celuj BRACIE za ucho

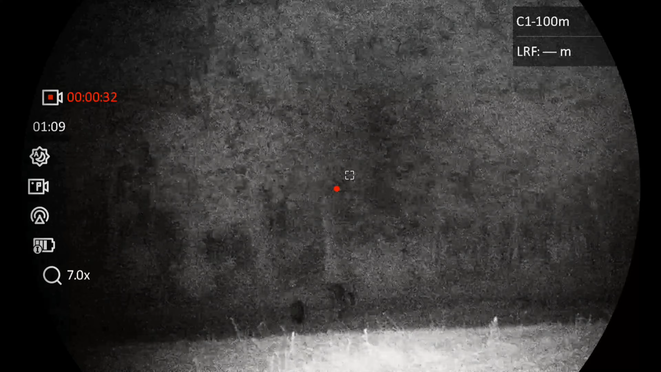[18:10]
Widzisz, już idzie w tą stronę. Jeszcze więcej idzie zaraz.
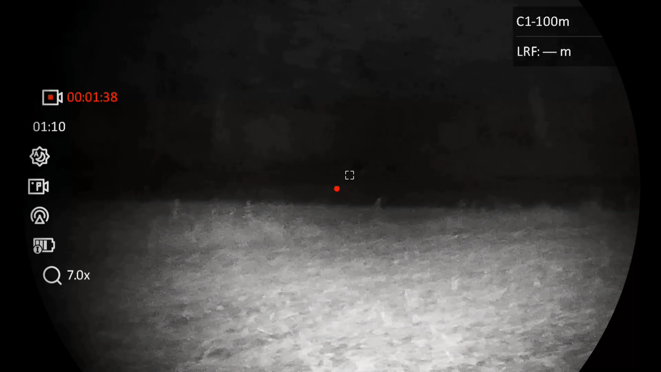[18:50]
Bok. Zobacz, idzie teraz z lasu znowu, widzisz? Teraz słychać się, zdejmij sobie słuchawki, na razie tutaj usłyszysz.